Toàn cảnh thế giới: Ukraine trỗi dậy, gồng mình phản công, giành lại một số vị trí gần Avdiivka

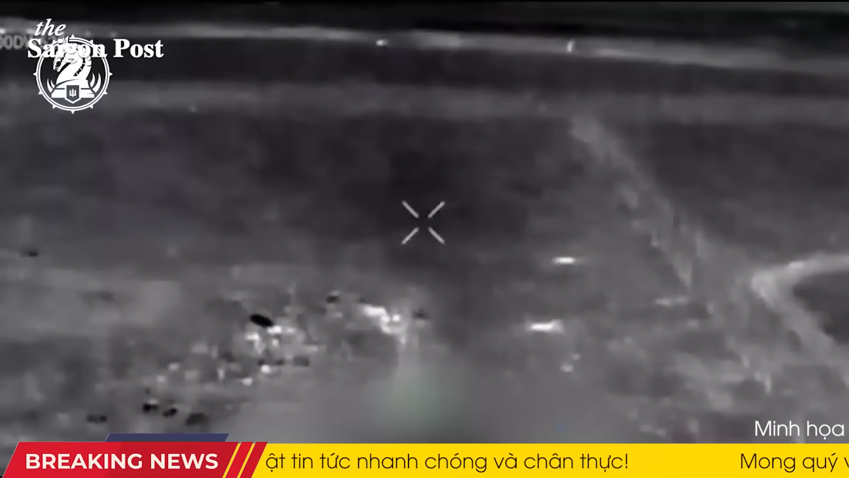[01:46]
Trong đoạn video, có thể nhận thấy áo giáp phản ứng Arash đang được sử dụng một cách hiệu quả.